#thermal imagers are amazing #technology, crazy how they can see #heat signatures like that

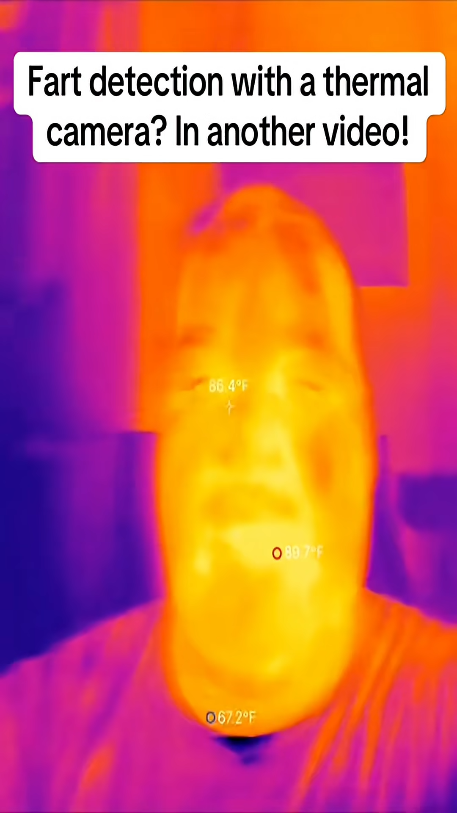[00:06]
On screen: spot 86.4°F
so I'm playing with Top Don's new thermal imager and I have it attached to an extension cord for my phone here.
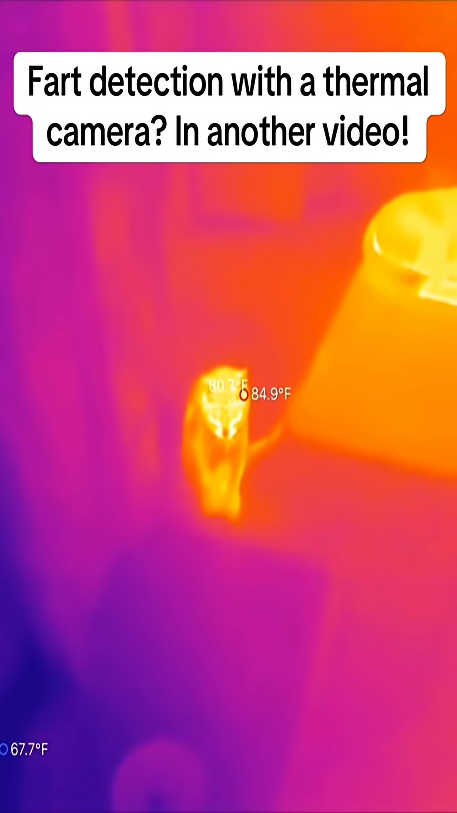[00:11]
It works on Apple and it works on Android.
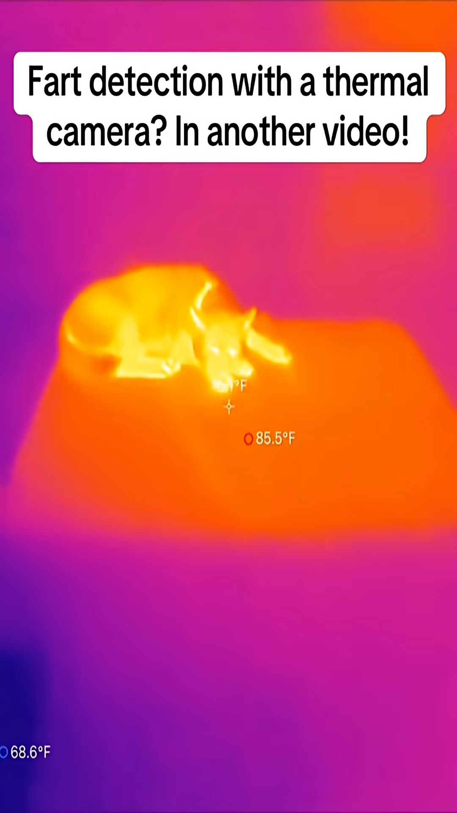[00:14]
You can see my dog laying on her warm blanket here and then you can see my wife sitting. She's blending in with her blanket. It's kind of cold in here. Here's the air conditioner blowing cold air.
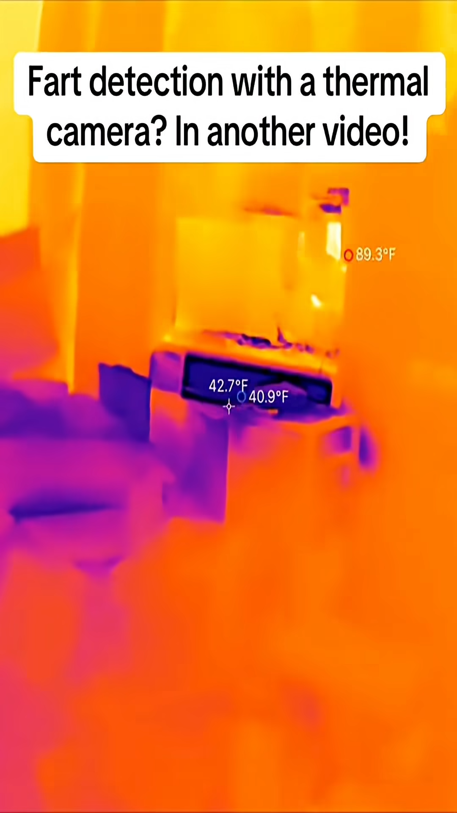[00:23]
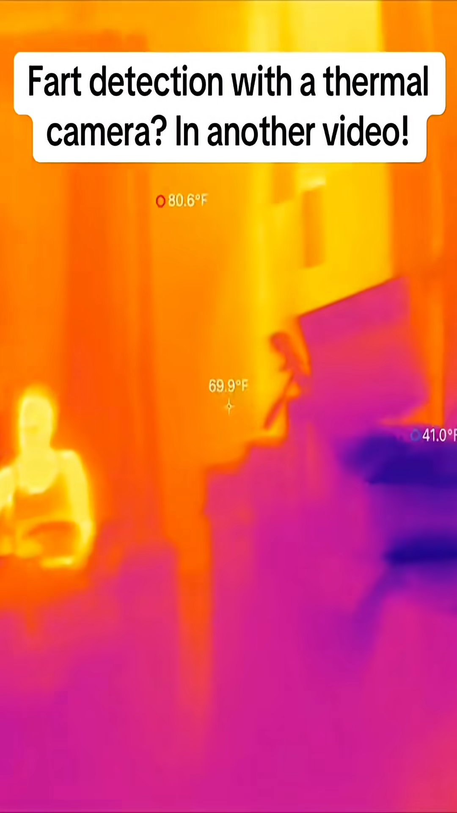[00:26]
On screen: spot 69.9°F, max 80.6°F
See it shows 40 and a half degrees, but there's my wife taking a drink of water. Look at how the difference in temperature there.
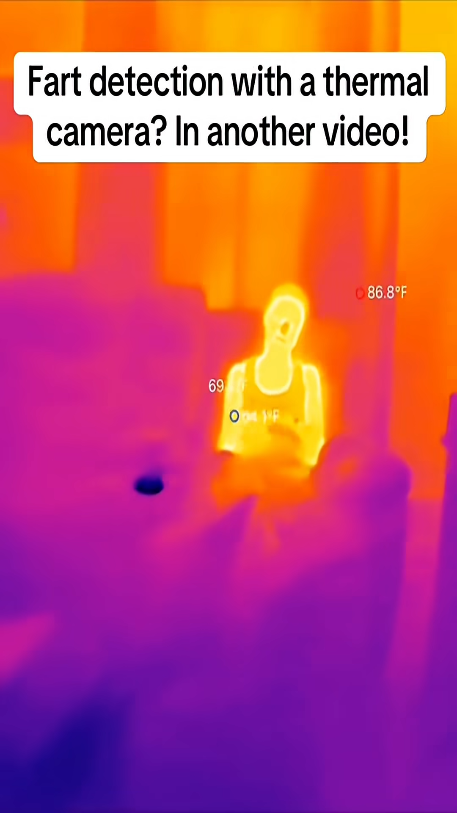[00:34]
58 degrees in that cup and you can see where she drank the water too. That is wild. I'm gonna get a close look. Is your nose cold? No.
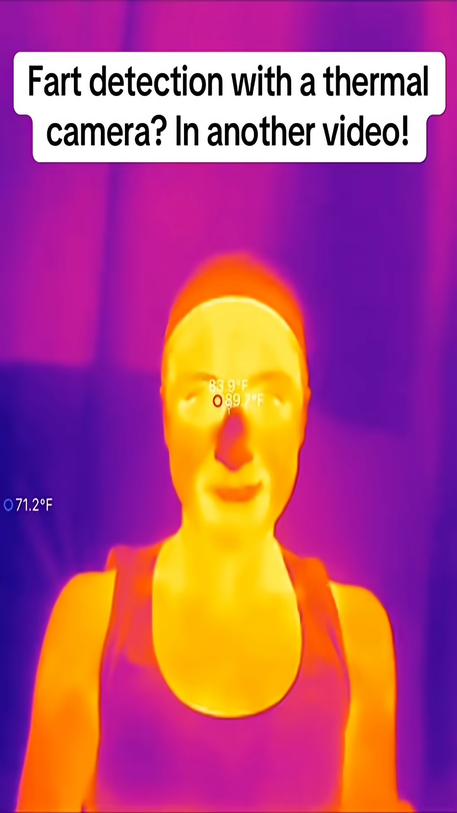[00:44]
It looks like it's cold to hear. 80.5 according to the rest of your heater. Nose is pretty cold.